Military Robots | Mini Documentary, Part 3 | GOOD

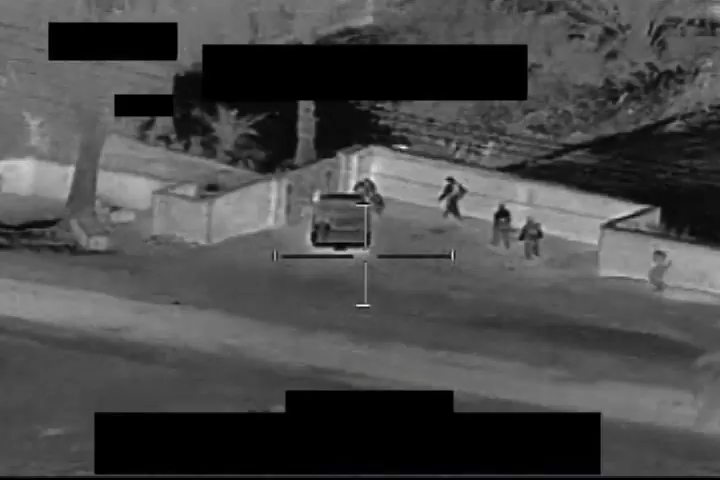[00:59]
Want to catch insurgents in the act of planting a bomb?